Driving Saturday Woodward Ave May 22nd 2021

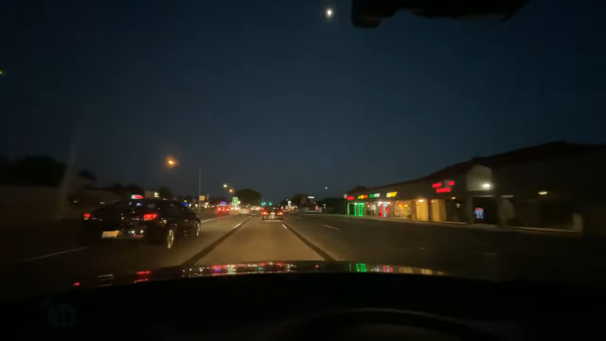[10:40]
This car is messing me up. He's right now. I hate it when people run the line in front of you and you're like, mess you up, man. Because you're like, you know, under the speed limit, by the line. Definitely not good.